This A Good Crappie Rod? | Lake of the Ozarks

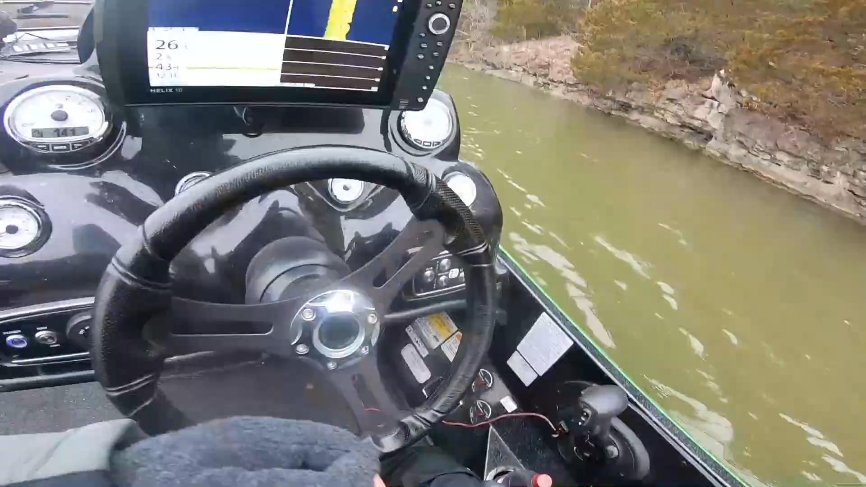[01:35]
Stay away from the bank a little bit. Stick. Big fish. Big fish just hanging out. Yeah, there's a button that says mark. Like you figured shit out.